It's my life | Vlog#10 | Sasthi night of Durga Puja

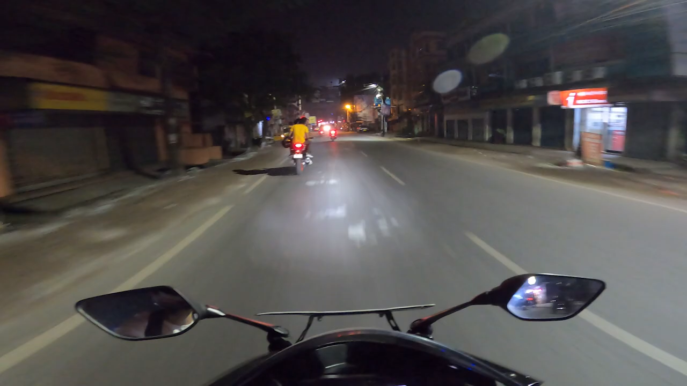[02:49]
रात को सिर्फ हम लोग नहीं हम लोग की तरह बहुत सारे और भी लोग थे जो वैसे ही हम लोग की तरह नाइट में पूजो देखने निकल पड़े थे।